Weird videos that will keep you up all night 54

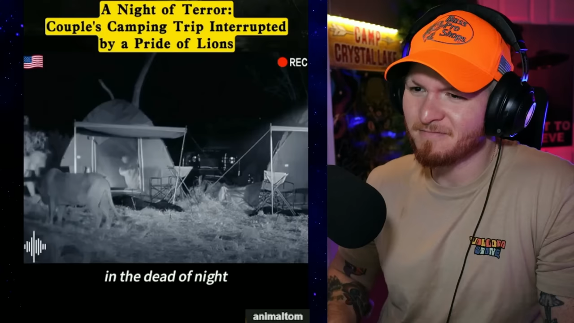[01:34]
The moment the man spots the lions, he zips up the tent and douses his flashlight, hoping to make themselves less visible. Yet, the lions linger, their curiosity piqued by the unfamiliar shelter in their territory. Lions, being the patient hunters they are, don't easily give up on potential prey.